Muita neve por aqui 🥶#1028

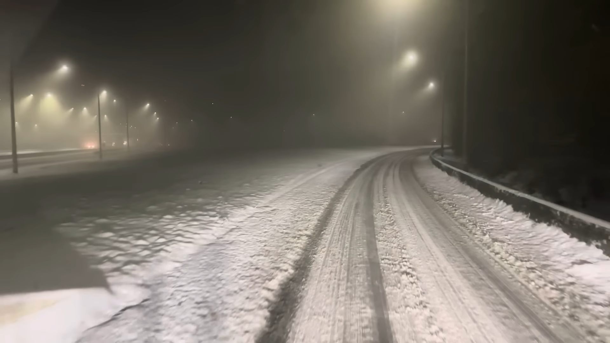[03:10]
é meus amigos aqui na saída da autostrada os gajos esqueceram-se de meter sal e de limpar olha como é que esta merda está ai que complica ai tu não me ajudas oh governo belga vocês não me ajudam
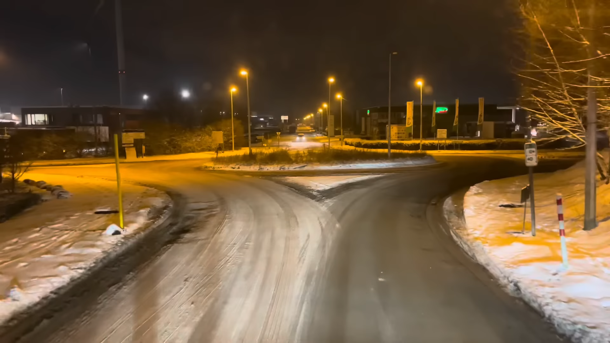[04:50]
vamos virar aqui à direita e agora aqui vai estar pior a estrada não é?
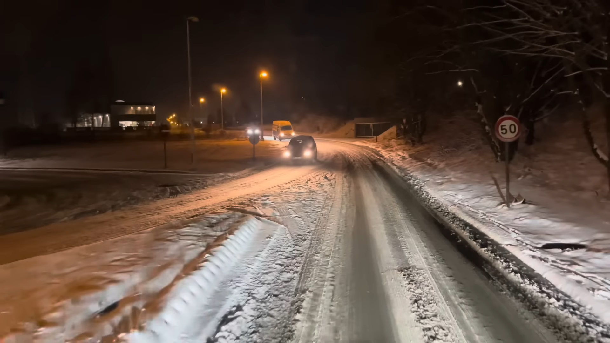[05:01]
pois então olha lá o cliente esteja aqui à frente à nossa direita imagine se a gente tivesse a vindo para aqui ontem o gajo ia parar aonde isto bom está aí um caminhão parado não é? esse gajo deve te conhecer aí a zona ou deve trabalhar aqui neste armazém à nossa esquerda ou ou aqui à direita ou não sei o que mas ele está em cima do passeio neste assinamento aí